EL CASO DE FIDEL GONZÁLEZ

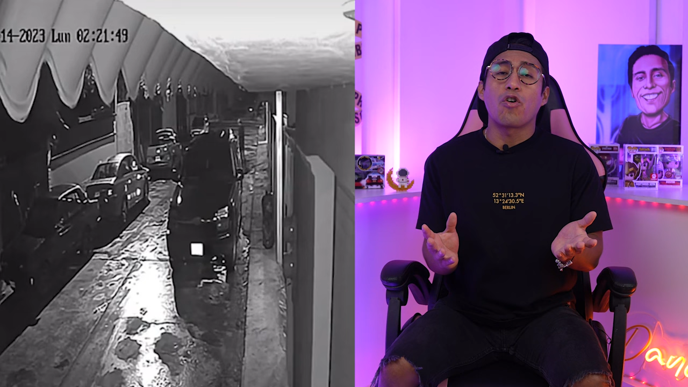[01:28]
comienza a hablar con ellos El amigo que había dejado a Fidel en su casa al ver que un coche había llegado y que Fidel había salido regresa,